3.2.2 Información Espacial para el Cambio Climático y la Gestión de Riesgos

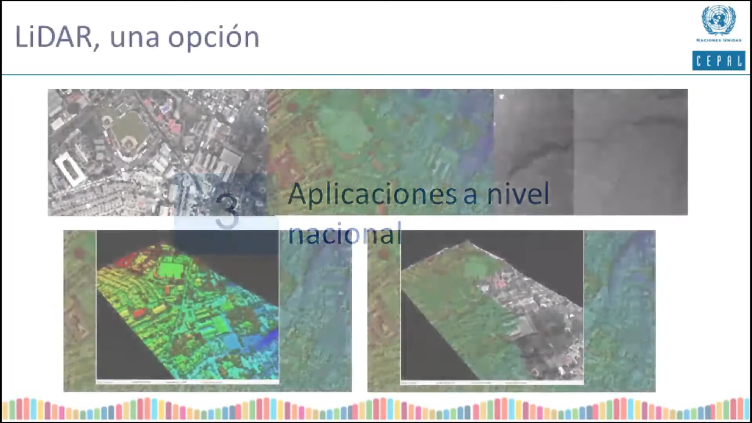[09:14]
La primera de ellas, que es una aplicación que nosotros hemos utilizado en años anteriores, que es levantamiento de información LIDAR. LIDAR no es más que un sensor de tipo láser montado en un avión, que hace levantamiento de diferentes retornos de la emisión de un rayo láser con relación a los cuerpos de la Tierra. Nosotros tuvimos la ventaja que hicimos ese levantamiento utilizando también otro sensor,